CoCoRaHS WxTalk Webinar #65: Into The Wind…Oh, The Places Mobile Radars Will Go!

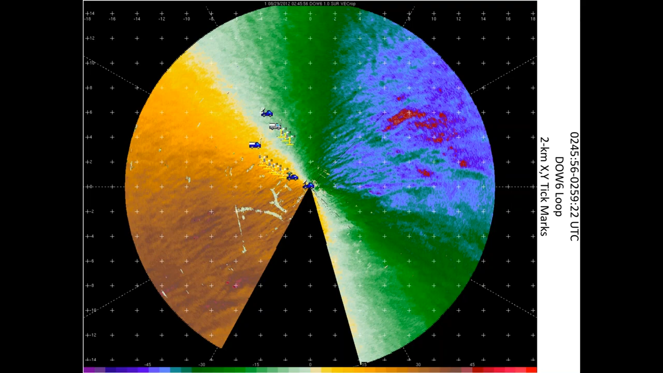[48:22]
Because as you can imagine, in hurricanes, animals are trying to get away from the storm surge. But again, I promised you all hurricanes look like this. This hurricane looked like this as well.